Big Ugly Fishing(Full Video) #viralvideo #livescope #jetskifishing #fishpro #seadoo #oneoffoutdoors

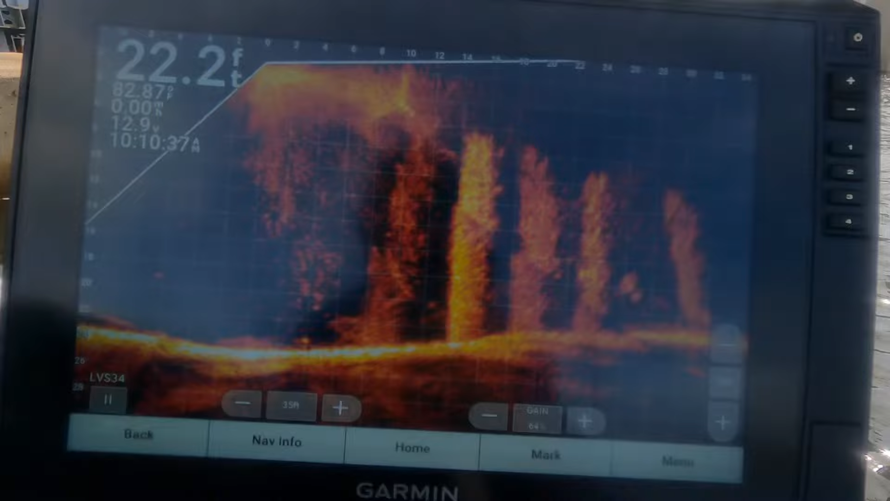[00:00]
On screen: depth 22.2 ft
all right guys so we're live scoping these big black drum in here there's
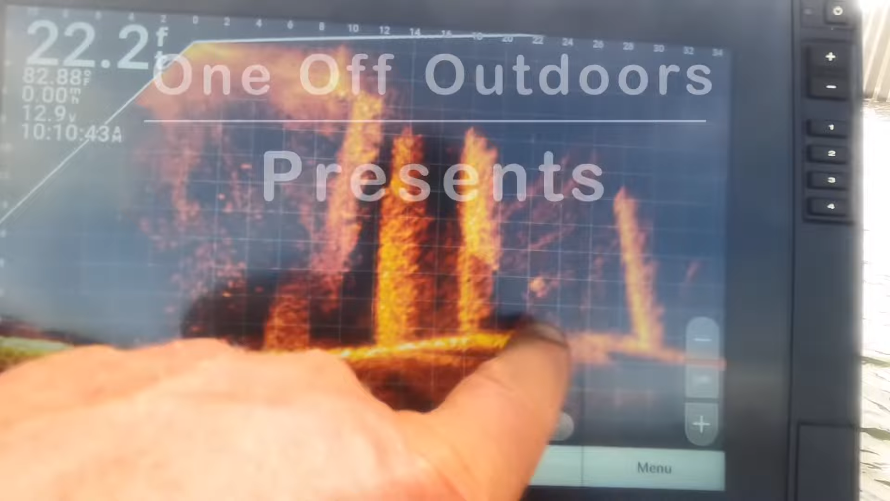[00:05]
one right here okay here's the second one right here and then there's
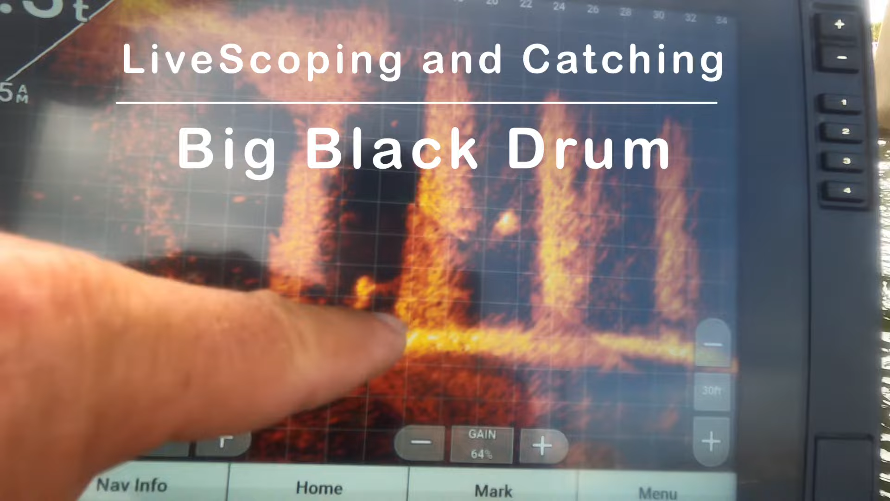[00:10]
that one there's the third one right here and
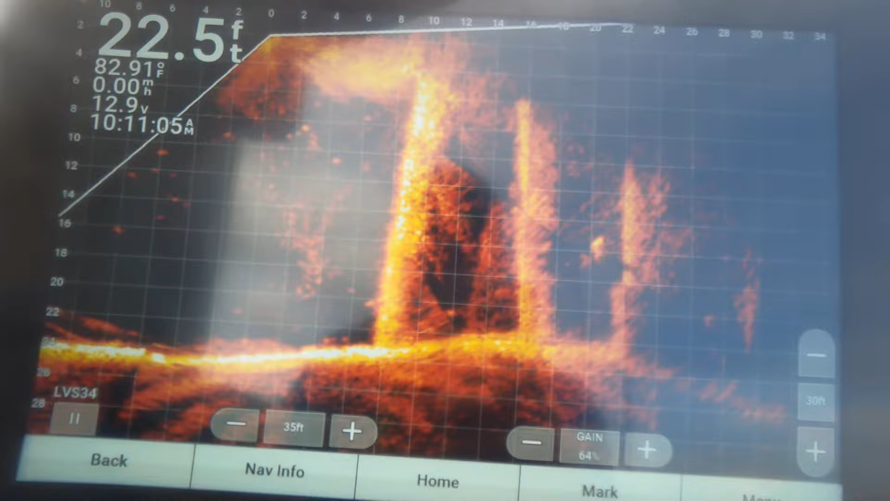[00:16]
On screen: depth 22.5 ft, water 82.91°F
they're in and around these bridge pilings that go all the way down and what we're doing is
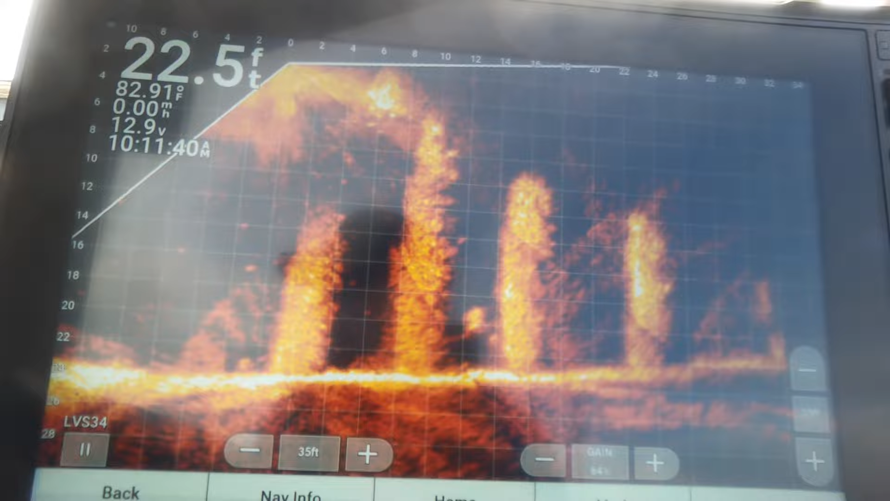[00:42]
On screen: depth 22.5 ft, water 82.91°F
can see the way my wand's pointing that puts him 12 feet out so that puts him right out about right in that area all right guys welcome to one off outdoors